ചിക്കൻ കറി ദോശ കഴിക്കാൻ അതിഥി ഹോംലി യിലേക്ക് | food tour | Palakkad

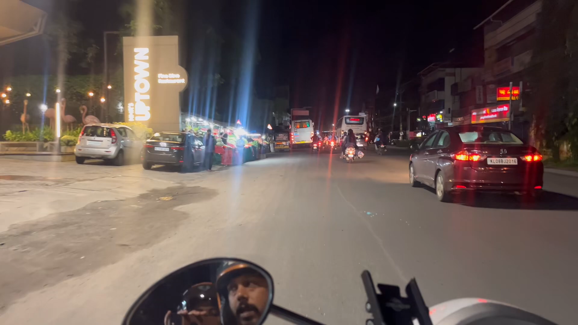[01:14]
അപ്പോൾ നമ്മളത് ഈ ഹോട്ടലുള്ളത് നമ്മുടെ പാലക്കാട് ചന്ദ്രനഗർ ഹൈവേയിൽ,
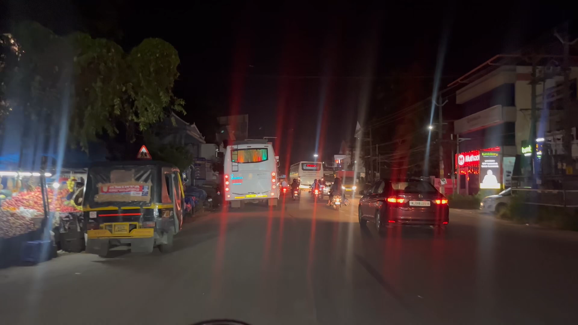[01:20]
കോയമ്പത്തൂർ പോകുന്ന ഹൈവേ, നമ്മുടെ പാലക്കാട് ടു കോയമ്പത്തൂർ ഹൈവേ ഒക്കെ ഉണ്ട്, അതിൻ്റെ താഴെ സർവീസ് റോഡുണ്ട്, ആ ഭാഗത്താണ് ഈ അതിഥീസ് എന്ന് പറഞ്ഞിട്ടുള്ള ഈ ഹോട്ടൽ.
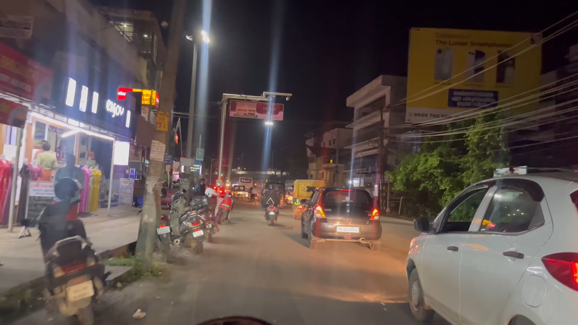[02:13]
അപ്പോൾ ഞങ്ങൾ ഭാരത് മാതാ സ്കൂളൊക്കെ കഴിഞ്ഞ് കുറച്ചുകൂടി ഫ്രണ്ടിലേക്ക് വന്നു ചന്ദ്രനഗർ ജംഗ്ഷൻ എത്തിയിട്ട് ഹൈവേ എത്താനായി. മേലെ കൂടെ പോയി കഴിഞ്ഞാൽ നമുക്ക് തൃശ്ശൂറും കോയമ്പത്തൂർ ആ ഹൈവേ ആണ് കേട്ടോ മേലെ.